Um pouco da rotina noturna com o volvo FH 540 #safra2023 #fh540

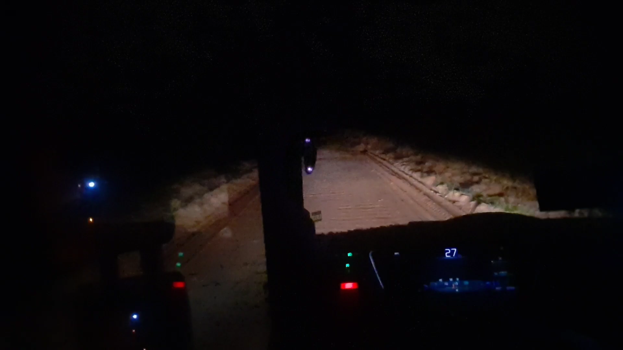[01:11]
Saindo carregado aqui da frente 3, galera. É, estamos aqui na frente 3, estradando jacaré. Estamos um pouquinho longe aí, né? Da usineira, por estrada de terra. Daqui na usina tem uma hora e 10. Por quê? Não dá pra desenvolver muito caminhão, galera. É muita estrada desse tipo aqui que vocês estão vendo aqui. Então, vai dificultando um pouco o trajeto.
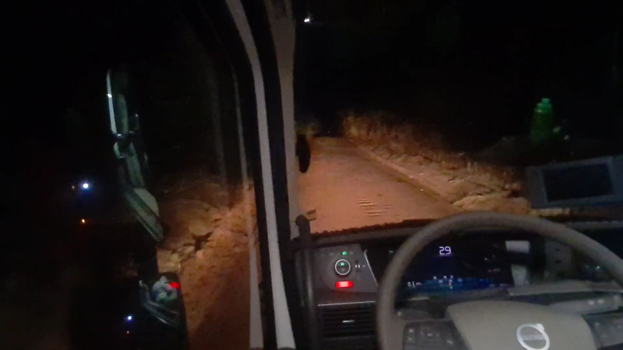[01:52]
Aquela areia que dá medo, tubarão. Isso aí, ó. A buraqueira vai afundando, galera. Aqui, ó, arenoso. Conforme vai passando os cargueiros carregados, vai começando a afundar a estrada. Aí vem a patrol, passa, mas logo já começa a afundar de novo. Então direto a patrol tá passando, mas direto tá afundando. Então a estradão é isso aí mesmo, tapetão caipira. A gente passa com essas cargas, que é a brutalidade de cana.
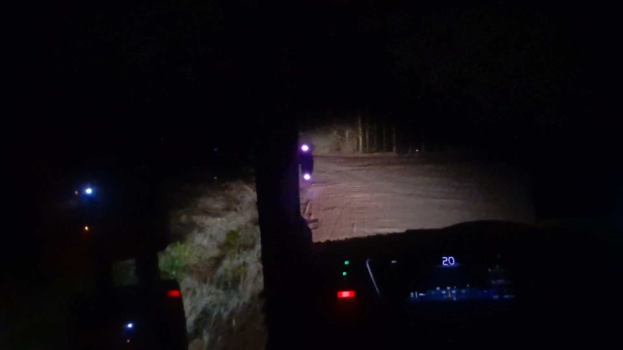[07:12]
Não dá pra responder aí. Aqui, galera, tem um mapeamento de 26 por hora. Estamos a 18, ó. Deixar ele ir, ó. Não vou acelerar e nem brecar, que aqui ele vai na inércia, ó. 20 por hora agora. Suave na nave. Aqui é P. Maguila, você chamou? Aqui, ó. Dá uma confirmada com o Cruzeiro, que eu ouvi falar que não tem operador. O operador é fora, você tá tranquilo aí.
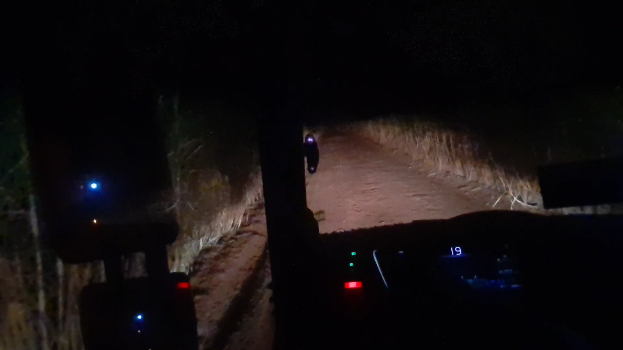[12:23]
Mais pra frente um pouquinho a poeira tá atrapalhando um pouco de ver a curva ali, galera. Mas já fui segurando, que eu sei que tem uma curva lá já. Já me orientou aqui que tem um mapeamento aí. Eu fiquei na dúvida, será que ele já vai cair? Não deu alerta? Então já fui segurando. Melhor já tá prevenindo, né? Do que tá tomando uma reorientativa aí, né?